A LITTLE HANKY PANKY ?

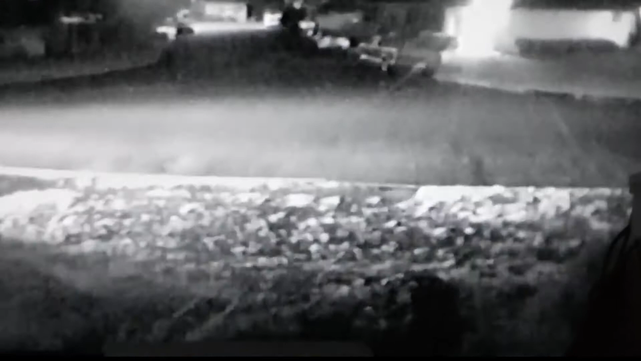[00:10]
Now this happens all the time. Day or night.
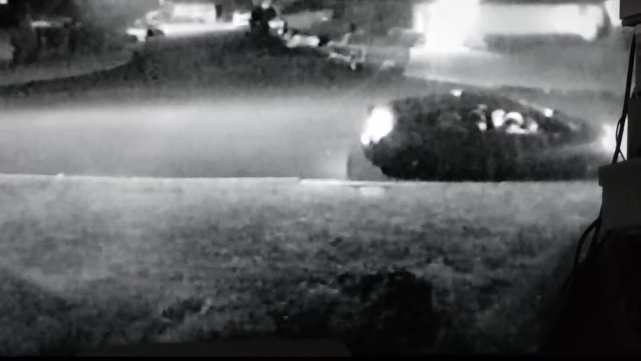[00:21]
They pull up in front of the house. That's as close as I can get. What time is it?
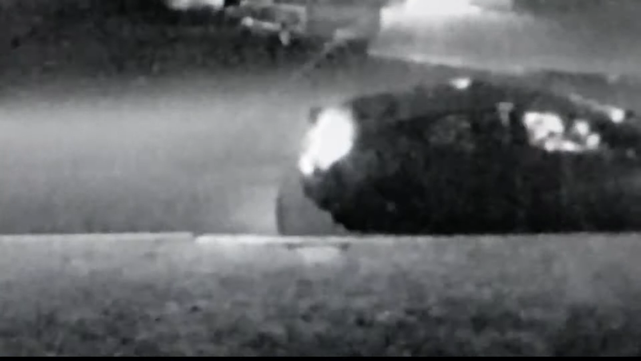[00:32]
2 o'clock in the morning. I've taken my laptop out there to see if maybe it was a hot spot. This is the first time I've been able to catch him at night. It's usually during the day. Music